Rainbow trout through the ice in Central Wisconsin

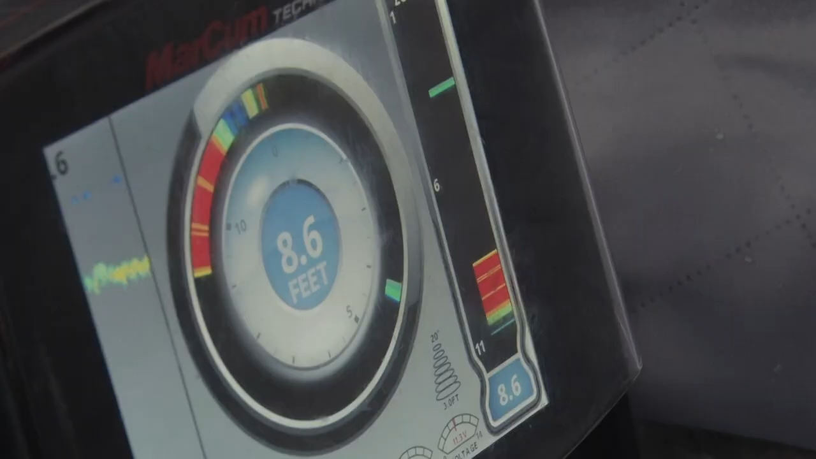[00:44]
On screen: depth 8.6 ft
Man, just keep racing in. They're just tearing all over them. They are, yep. I've never fished rainbows through the ice in all these years, so this is a new experience for me.